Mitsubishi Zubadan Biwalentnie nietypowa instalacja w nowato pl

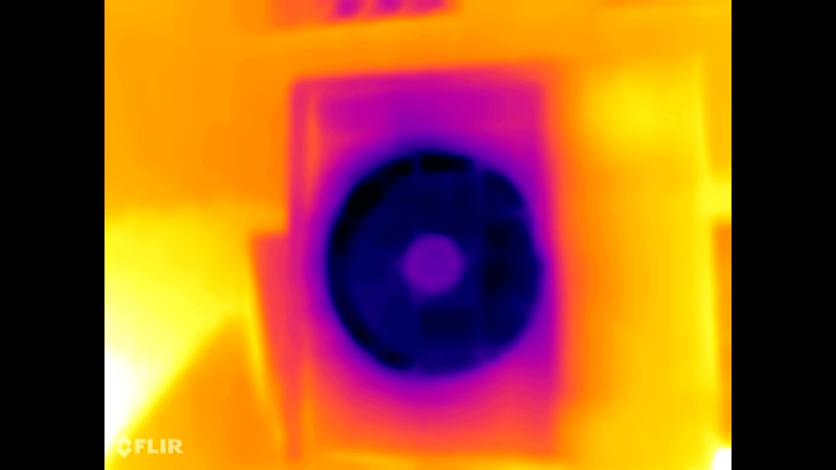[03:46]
Tutaj widać jednostkę zewnętrzną i parownik, który pracuje.
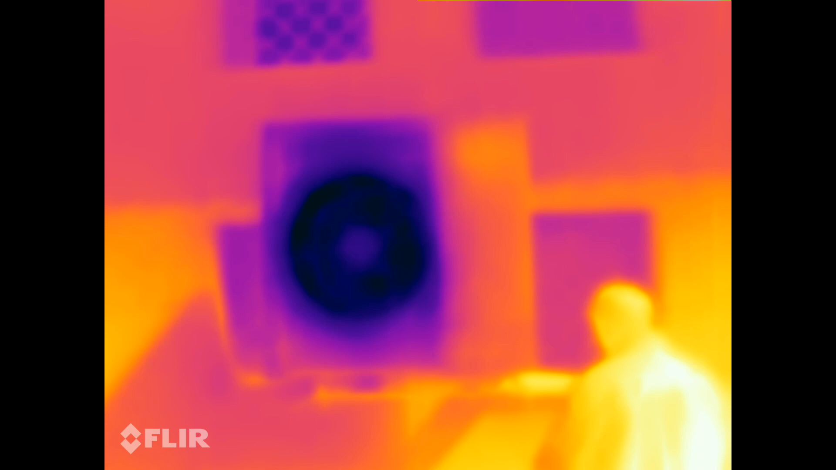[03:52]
Widać już znaczną różnicę temperatur. Mierzyłem ją, ale w tej chwili nie pamiętam, jak to wygląda. I przechodzimy do drugiej ciekawostki.